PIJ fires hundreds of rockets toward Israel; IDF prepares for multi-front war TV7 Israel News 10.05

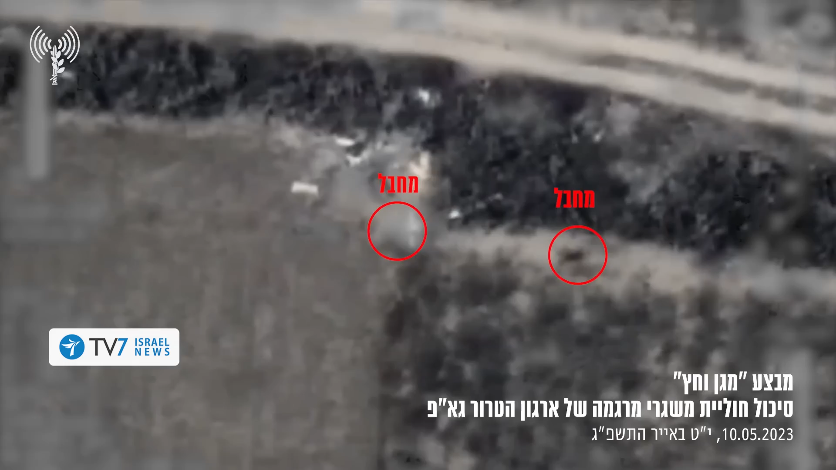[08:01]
at 11 46 a.m in the city of khan yunas located in the southern part of the gaza strip as a result an
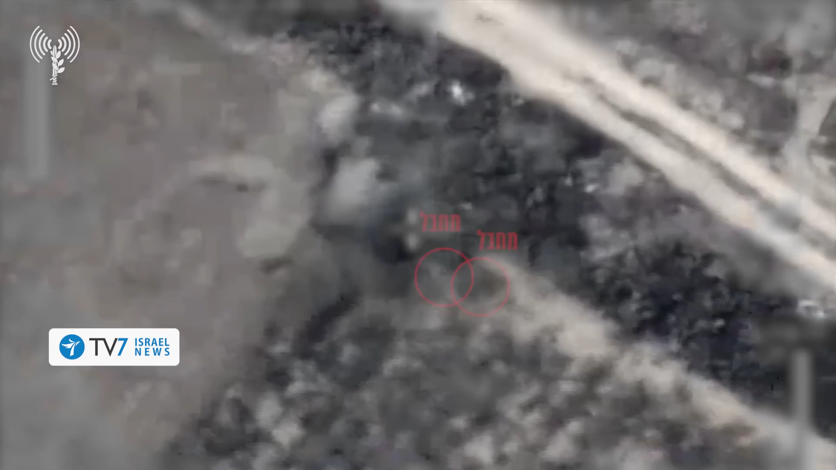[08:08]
idf unmanned aerial vehicle struck the cell before it managed to reach its destination